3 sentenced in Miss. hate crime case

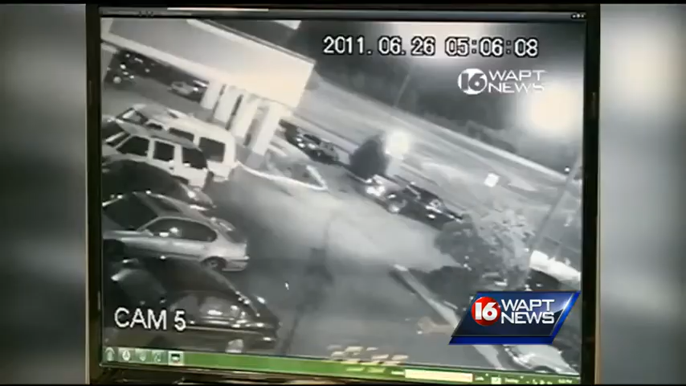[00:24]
SURVEILLANCE VIDEO CAPTURED THE PICKUP TRUCK RUNNING DOWN JAMES ANDERSON OUTSIDE OF WEST JACKSON MOTEL IN JUNE 2011.